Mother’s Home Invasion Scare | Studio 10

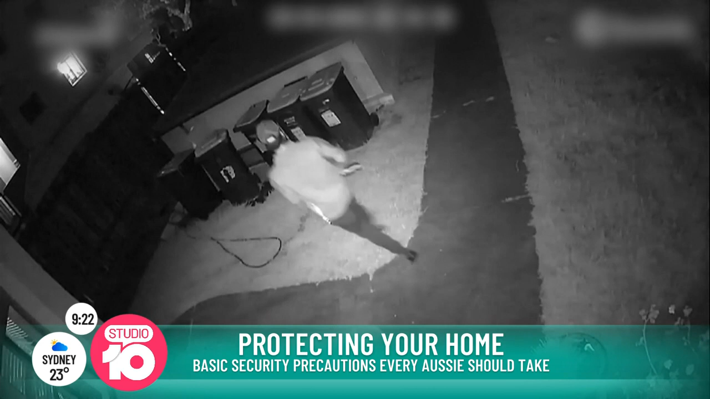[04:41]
These are probably much more upscale, upmarket ones that do a lot better job at film quality. Anything that you can do to target, harden and protect your home, I think it's a great thing.
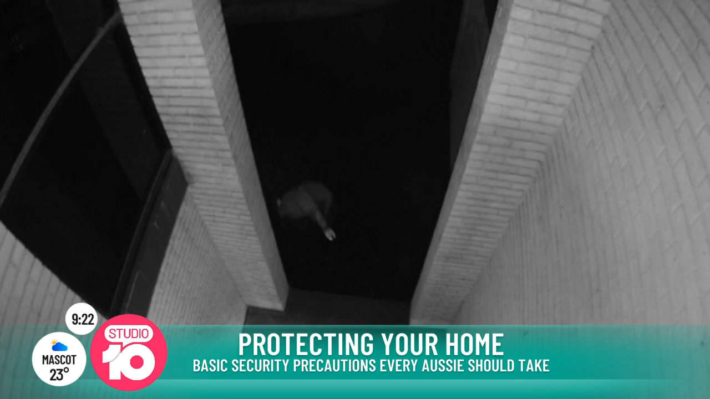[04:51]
So how, then, can neighbours get together and help each other out? Is that a case of making sure you do know your neighbours, have a chat over the fence, and then when someone goes on holiday,